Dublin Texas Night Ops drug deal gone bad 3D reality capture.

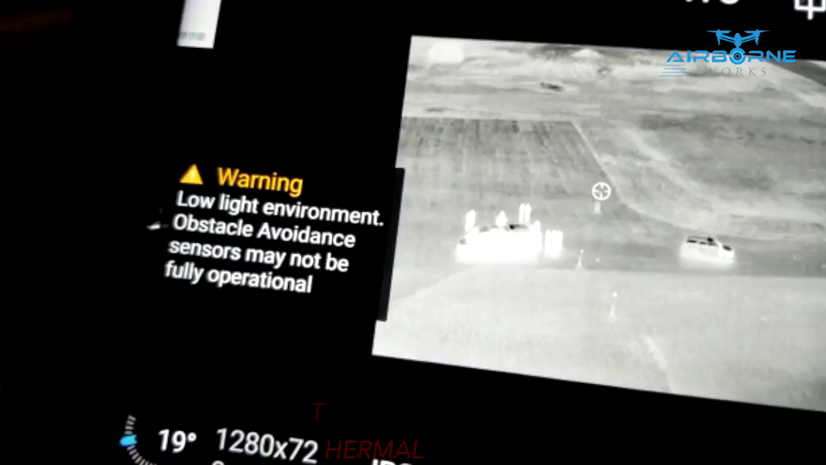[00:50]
Is that the one from Fox Fury? Yeah, that's the one from Fox Fury. Yeah, does a nice job of illuminating, that's great. Nice.
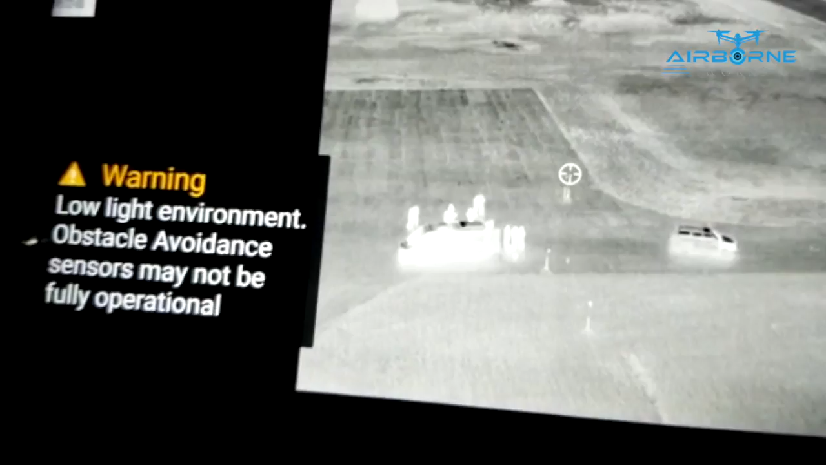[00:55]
So it's 645, 1230 hertz? Yes. Nice, very nice.